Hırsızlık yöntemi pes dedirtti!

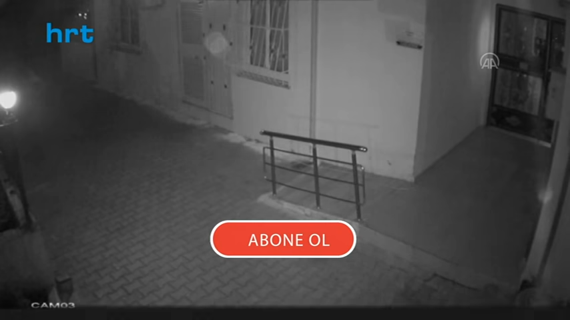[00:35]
hırsızlık amacıyla bir evin üst katına tırmanması güvenlik kamerasına yansıdı.